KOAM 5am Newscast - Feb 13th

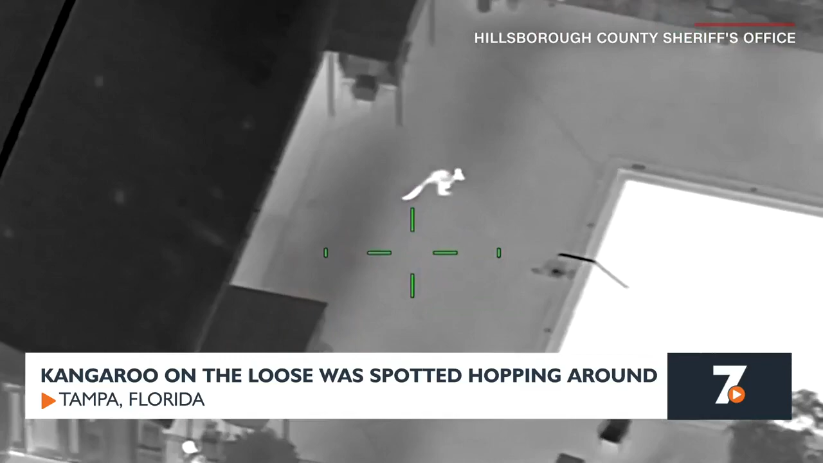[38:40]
Deputies responded and confirmed the strange suspect, but the wild roost chase didn't last long. The furry fellow was safely reunited with its rightful owner. Now let's send it over to sports to get a recap of the big game.